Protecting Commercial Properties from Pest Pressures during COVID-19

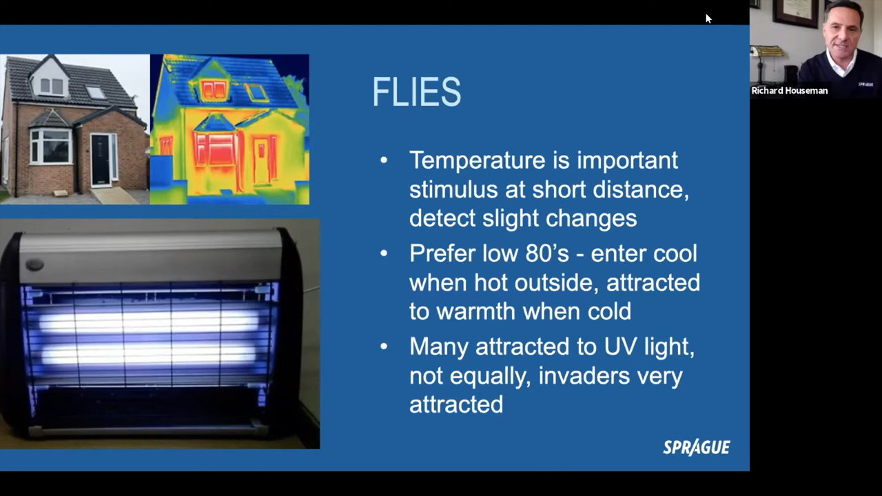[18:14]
you'd see that there would be cool air leaking out of those same areas that are red. And the flies are able to detect that during the hot times of the year they prefer to find the cool air leaks and follow those inside. The final group that we'll talk about are rodents.